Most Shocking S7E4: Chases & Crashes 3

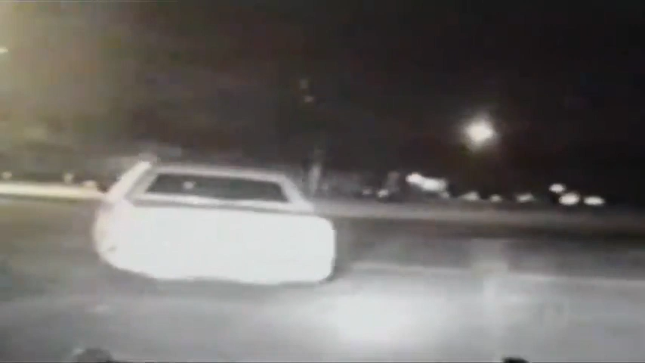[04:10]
After chasing them for several minutes, Officer Justin Garcia tries to funnel them into a trap. Quick job, guys. Quick job.
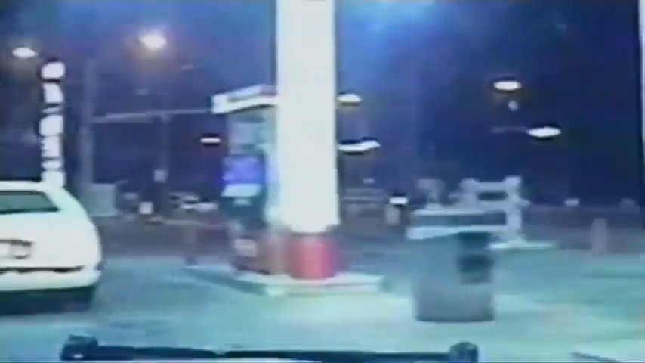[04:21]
But the sedan zooms right past the trio of cops.
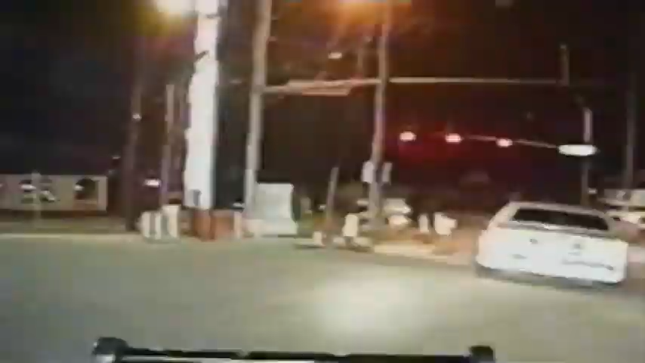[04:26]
They obviously weren't thinking from the start by running from us, so I'm not sure what was going on inside their minds.